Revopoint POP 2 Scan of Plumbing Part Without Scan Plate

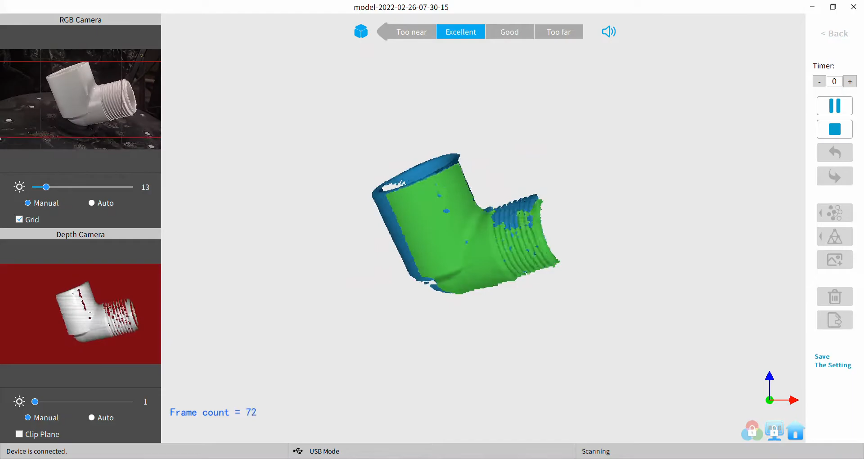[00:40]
a great deal of difficulty maintaining tracking of course because it's kind of featureless
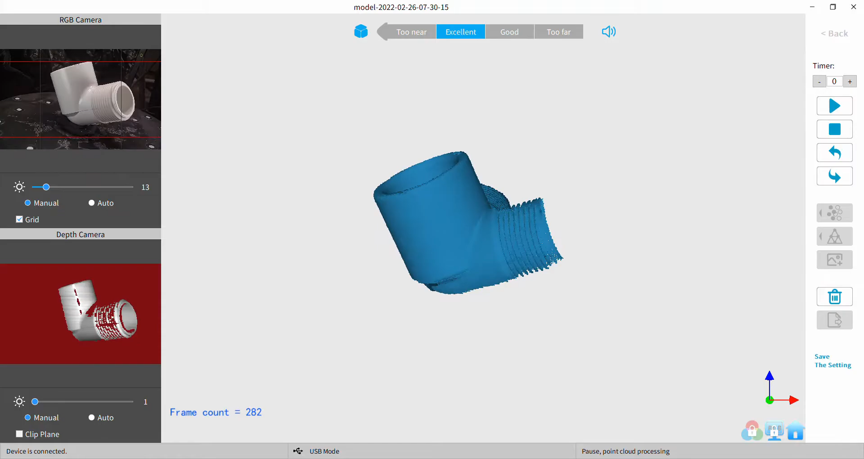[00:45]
got the threads and a little embossing on the
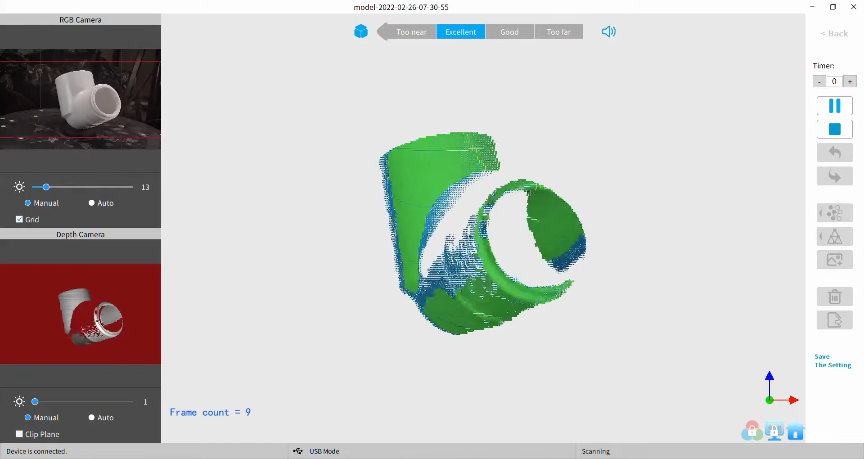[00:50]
part and some relief in a couple places
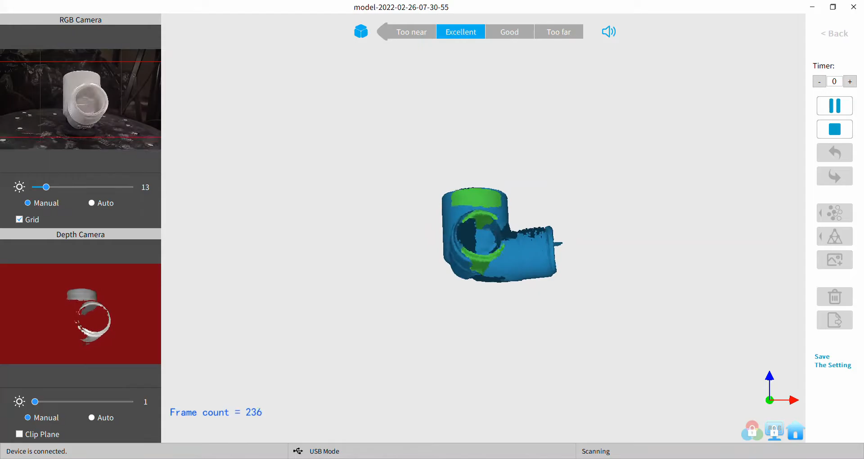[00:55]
but other than that it's it's white it's shiny
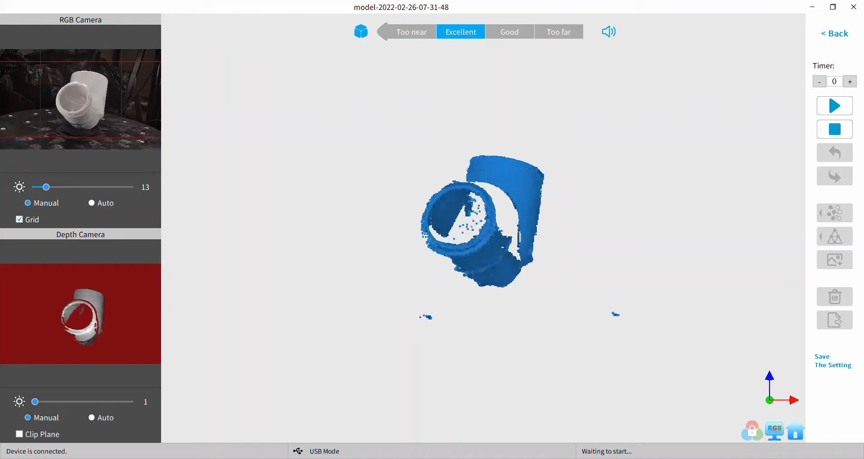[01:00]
it's featureless well it's not really shiny but you
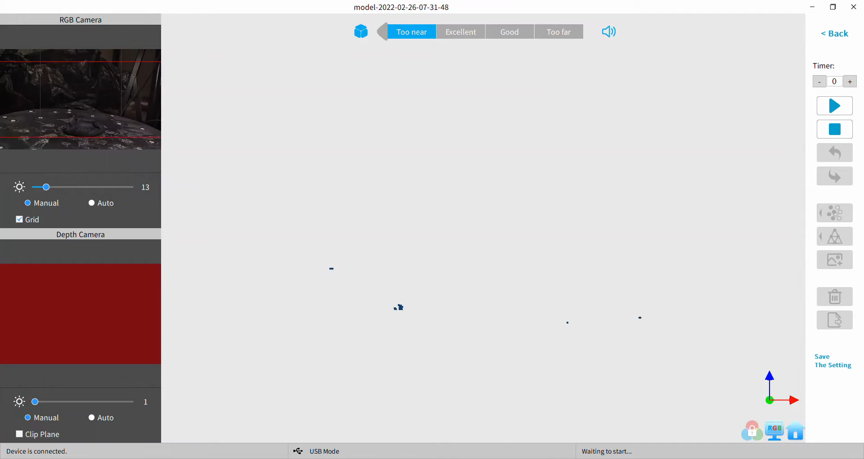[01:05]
can see in the depth camera it it has some reflection there
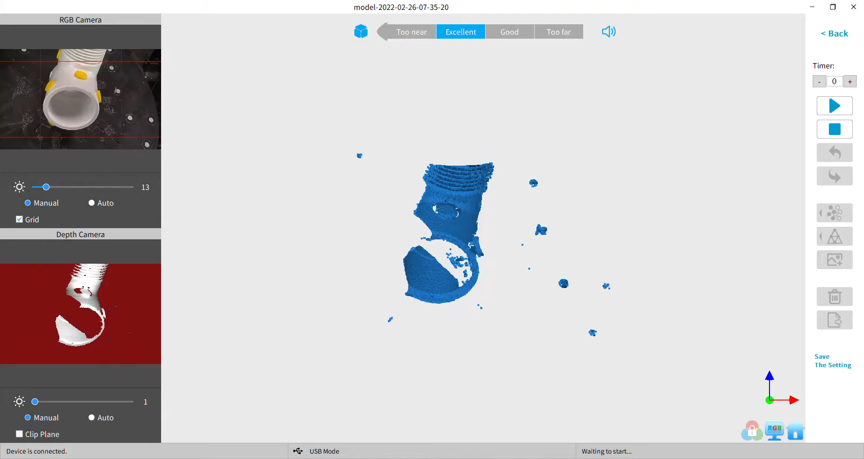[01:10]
anyway I put some dots on it I have these sticker foam
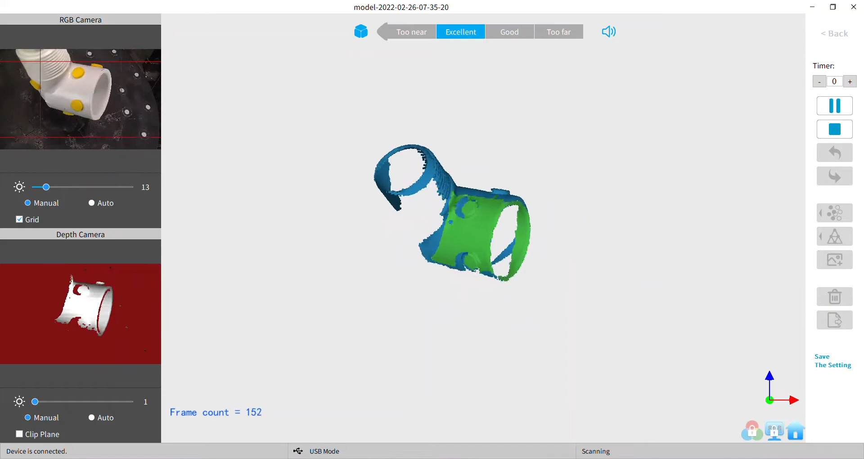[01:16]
dots that I cut out with my k-40 laser that I used in
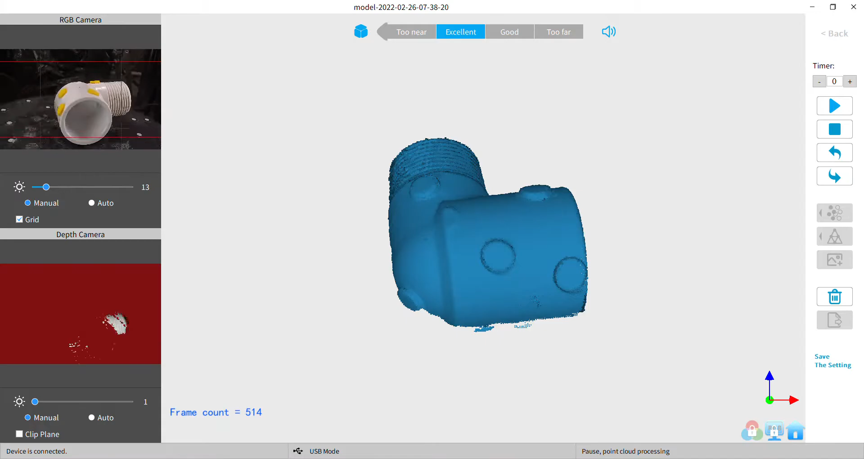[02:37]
makes it a little easier from just the standpoint of being able to
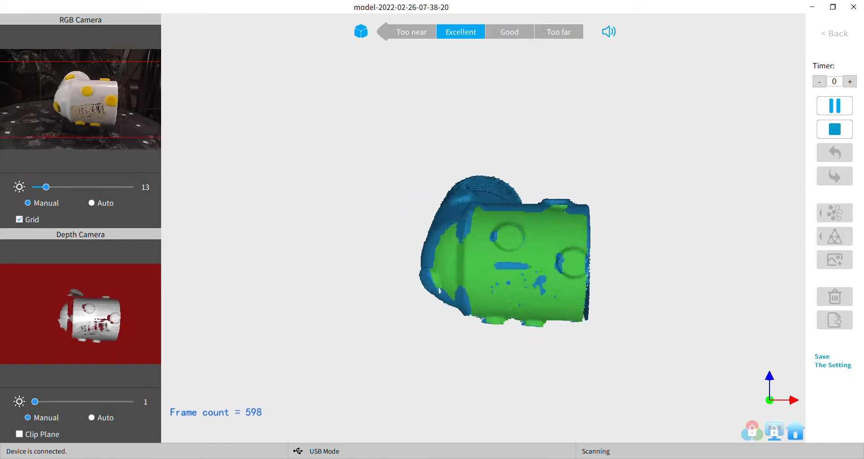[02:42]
reposition quickly and just hit start again and away you go and and be pretty confident
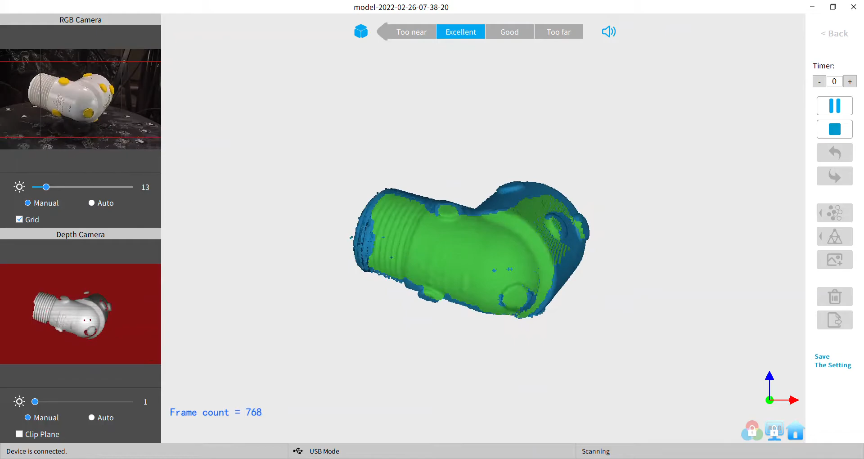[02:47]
it's going to acquire tracking with this I had to I had to kind of focus on the threads and where
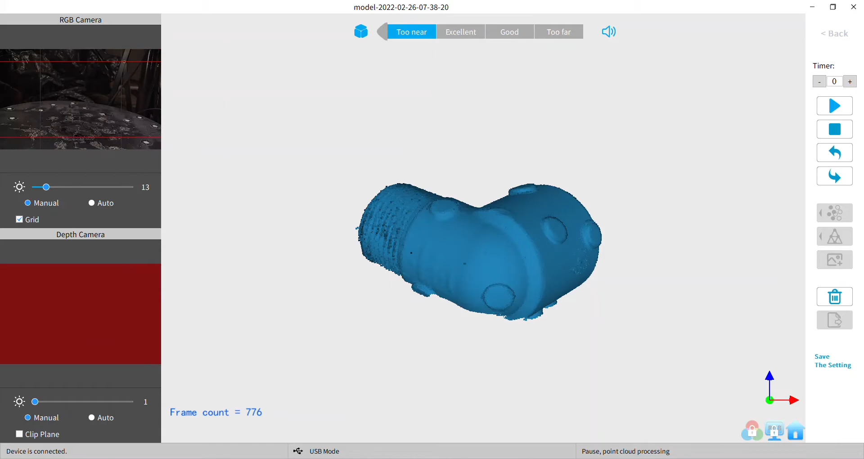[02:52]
the dots were at the time during the revolution and so it
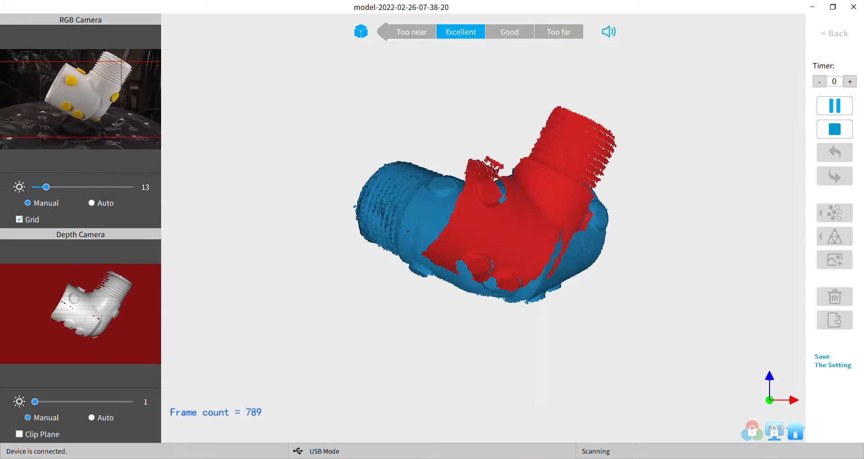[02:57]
takes a little more attention see there I had to go back and edit a little bit during the scan
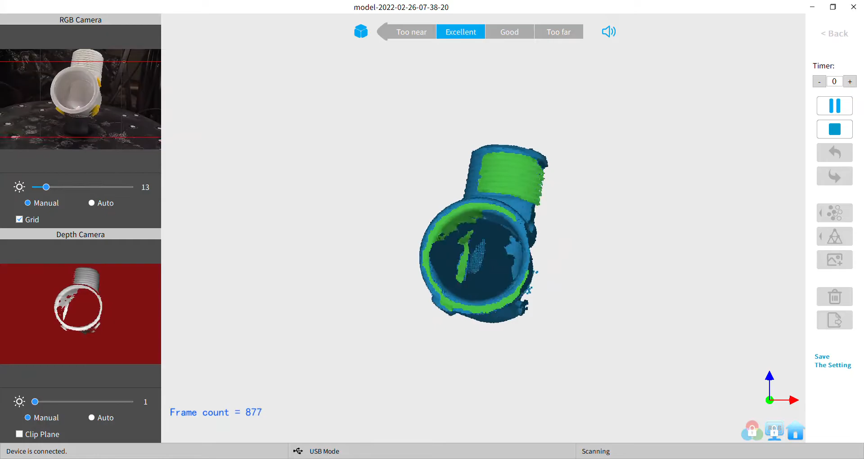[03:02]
but it's doable if if you don't want to build a
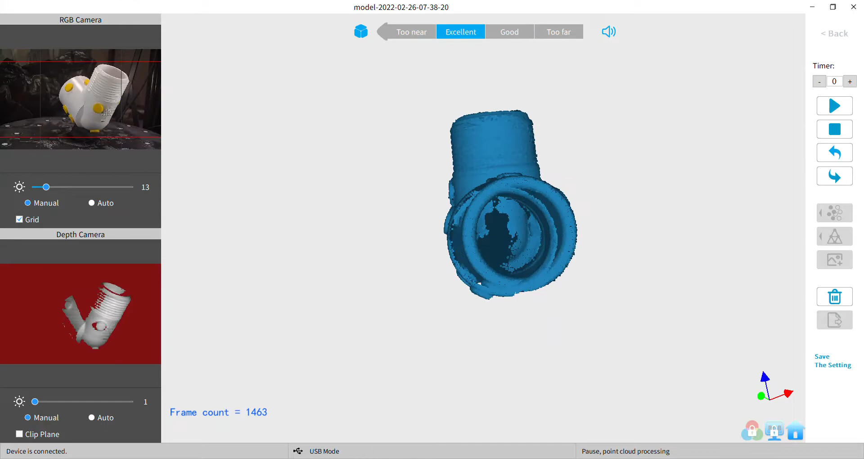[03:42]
is elevate the piece with a with a chunk of sculpey
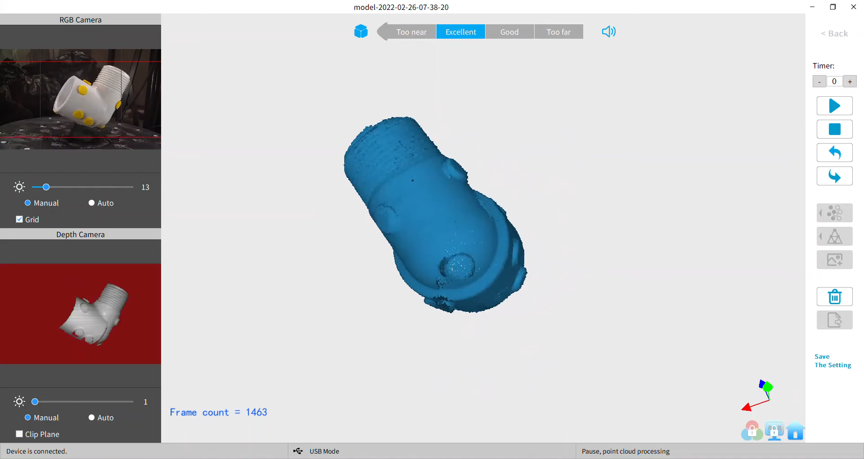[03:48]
polymer clay use black because it just disappears to
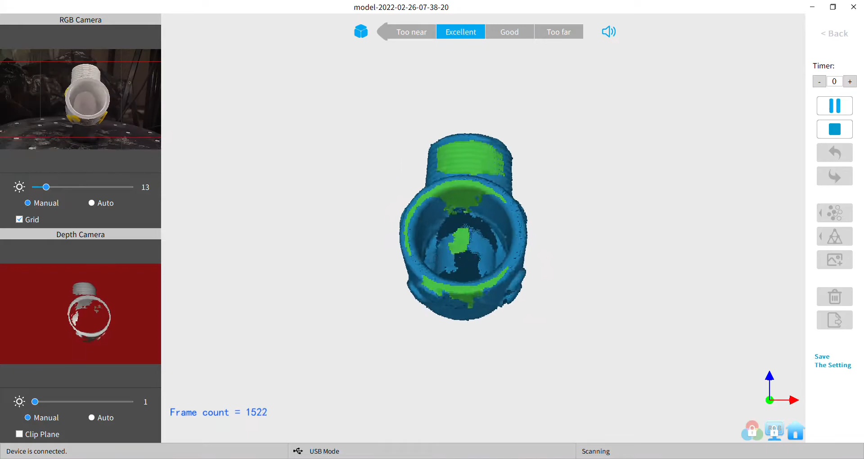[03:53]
the scanner and that way I get I get I get the part elevated off the plat off the turntable it's kind of neat
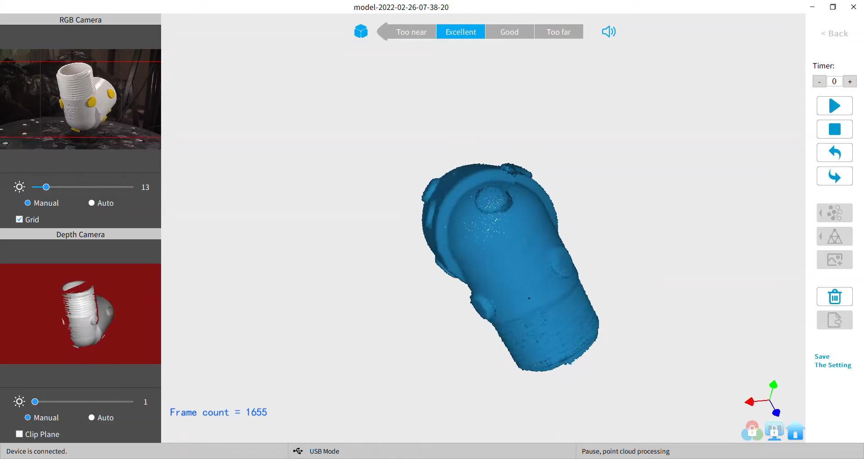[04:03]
I'm pretty much latched on to that sculpey from the very
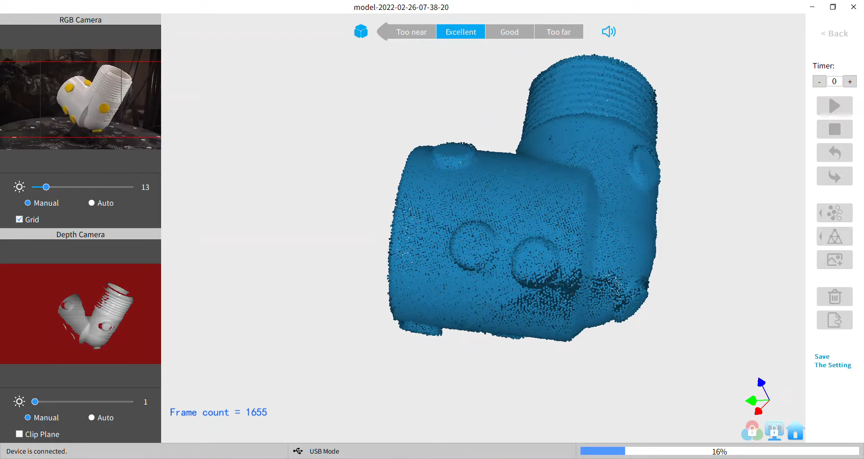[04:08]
beginning with the pop one this
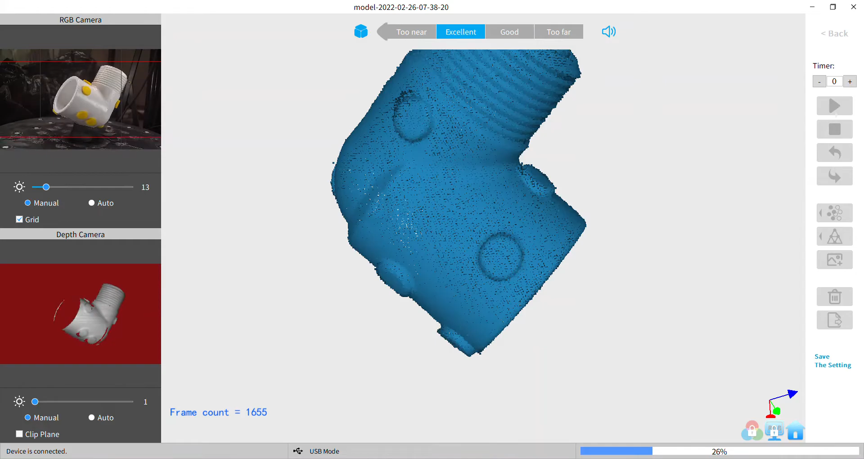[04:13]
by the way if I didn't mention enough is pop two with the v4 software and the firmware I believe is the production version